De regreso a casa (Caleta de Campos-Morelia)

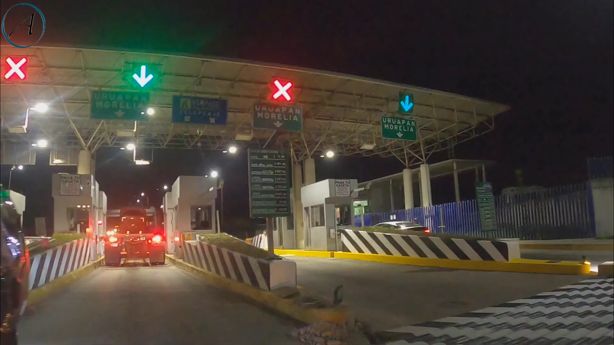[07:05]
esto para los motociclistas es de $75 pesos y para los carros de $151
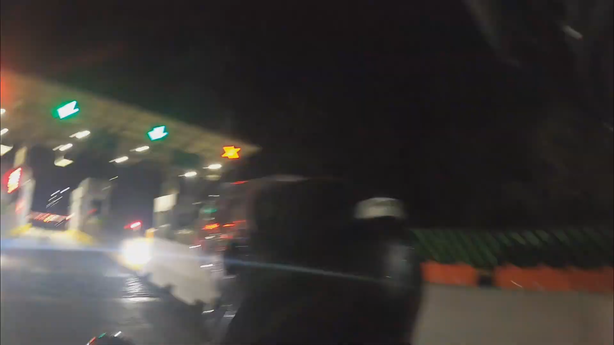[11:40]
vieron acabamos de pasar la caseta.